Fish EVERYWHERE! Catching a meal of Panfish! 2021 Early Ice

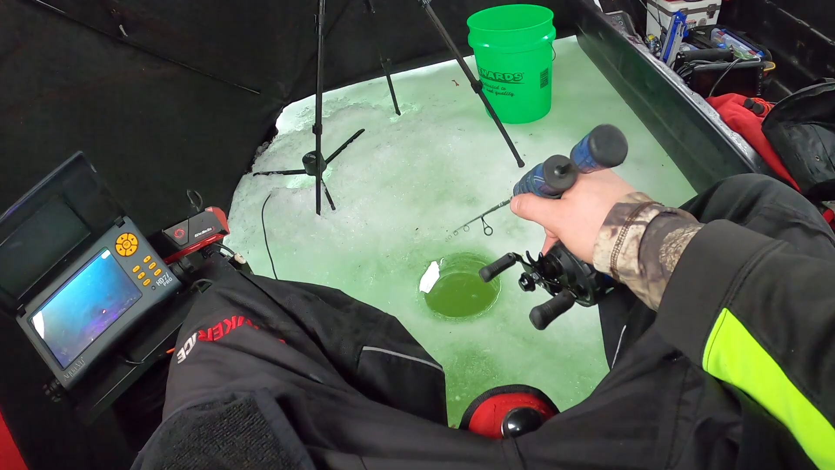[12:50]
seems like the crappie i mean i caught two crappies oh this bluegill this bluegill on the right